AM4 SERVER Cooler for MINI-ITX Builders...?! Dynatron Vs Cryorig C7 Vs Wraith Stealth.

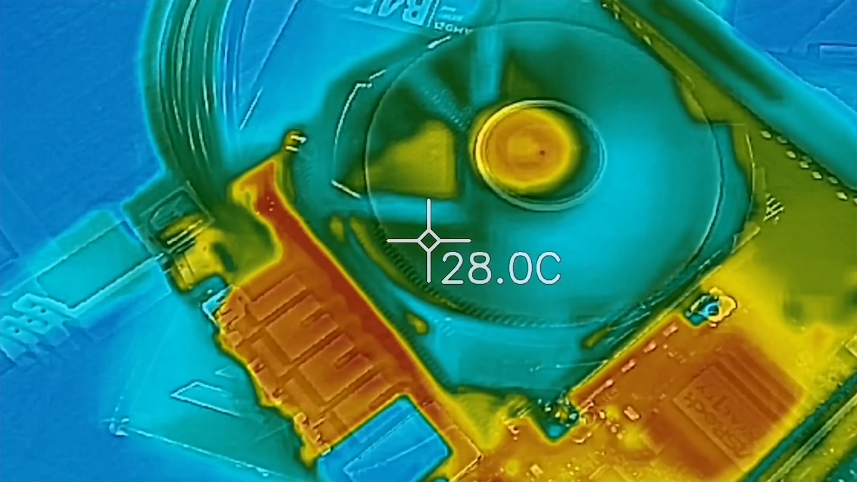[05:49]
On screen: spot 28.0°C
I did test this with the Thermo Imaging Camera. The noise levels between the Stealth and also the CryoRig were very similar,
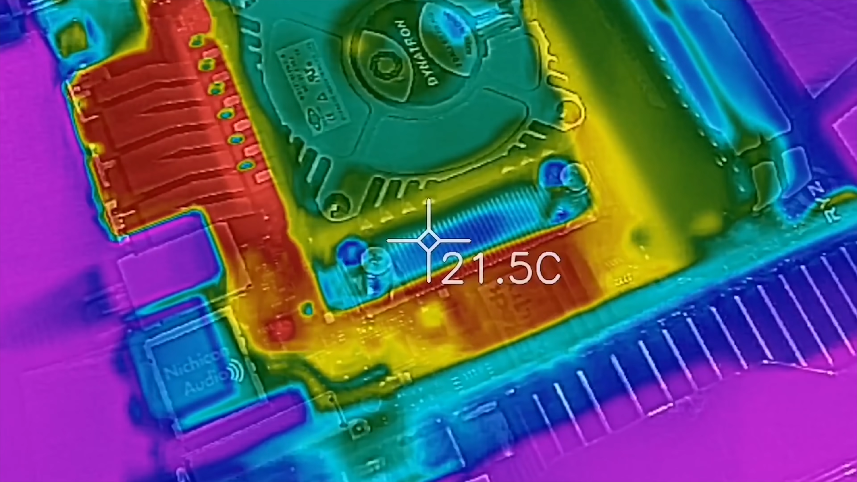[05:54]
On screen: spot 21.5°C
and the temperatures were giving an advantage to the CryoRig over the Stealth.
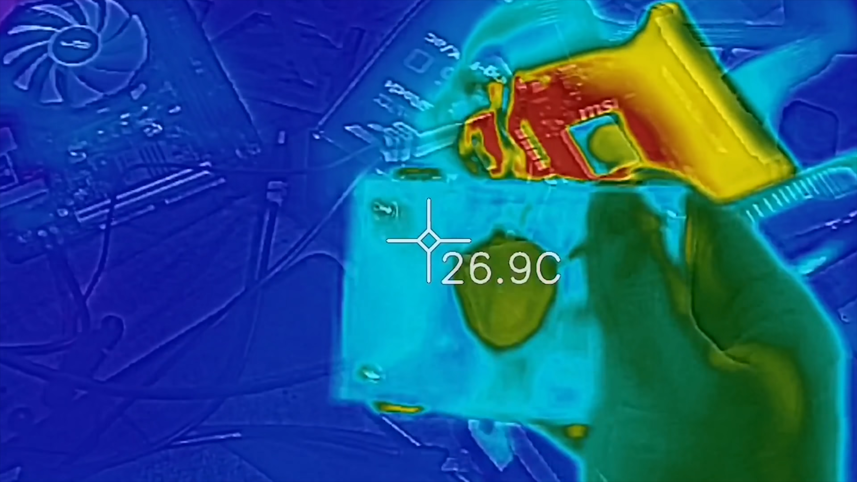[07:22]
On screen: spot 26.9°C
But another really cool thing I learned today with the Thermo-Imagine camera is this base plate,
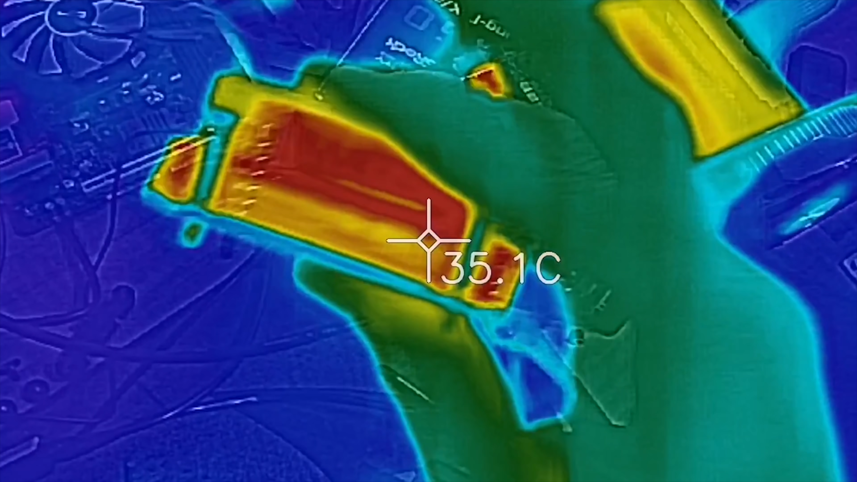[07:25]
On screen: spot 35.1°C
since it is really shiny, it can't get an accurate reading, as this was well over 40 degrees.
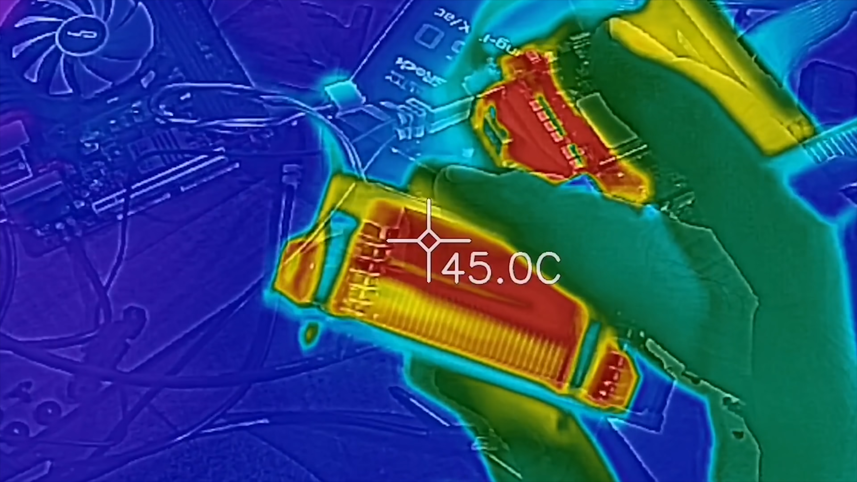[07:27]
On screen: spot 45.0°C
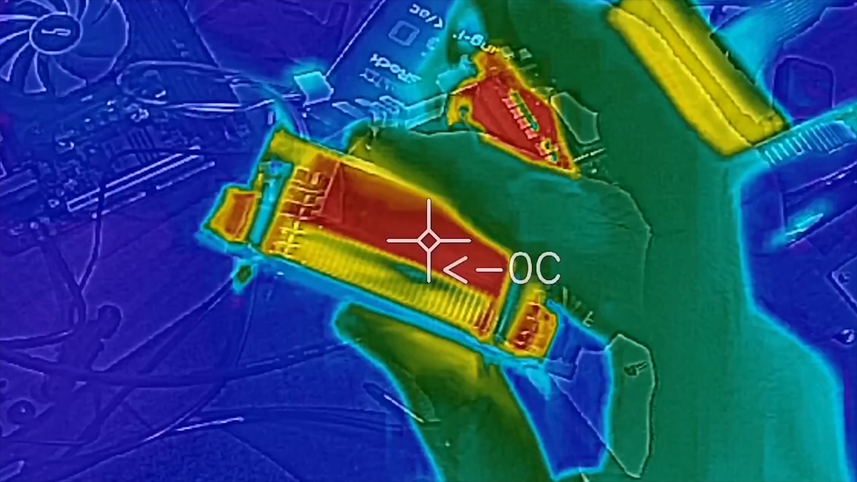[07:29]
It was really hot to touch,
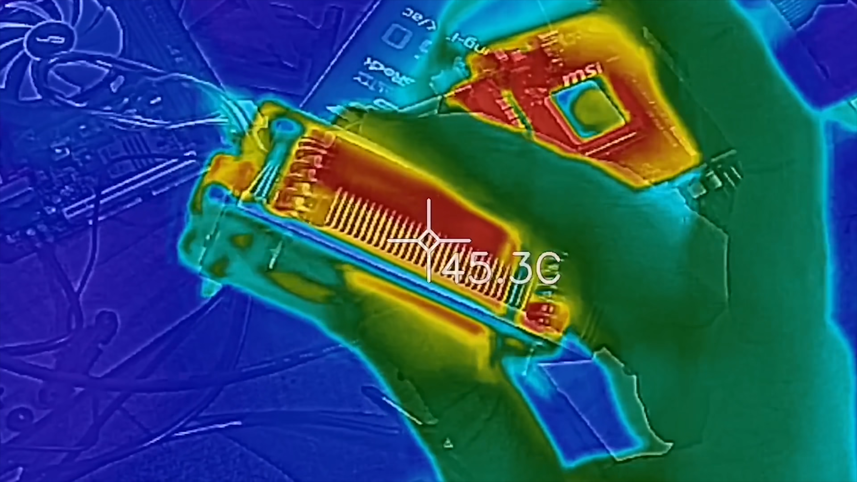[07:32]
but it was reflecting off the Thermo-Imagine camera, so it couldn't read it properly.
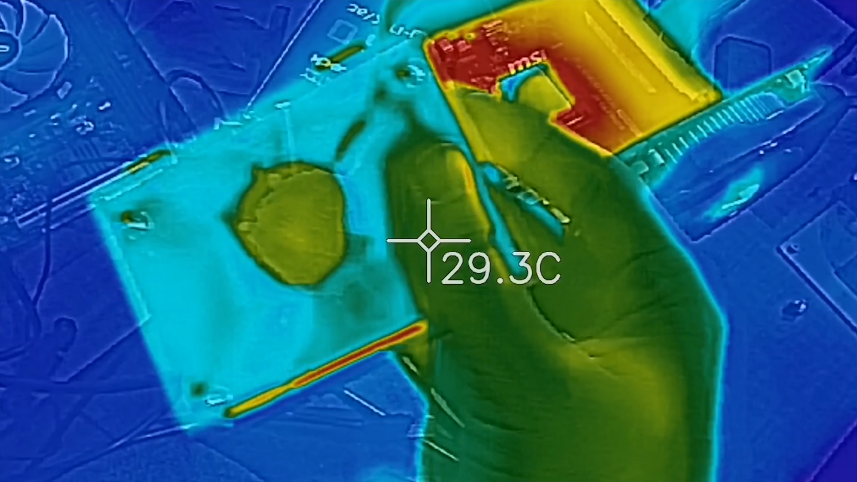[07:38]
On screen: spot 29.3°C
But when we took a look inside, it was giving out really hot temperatures compared to what it was reflecting off.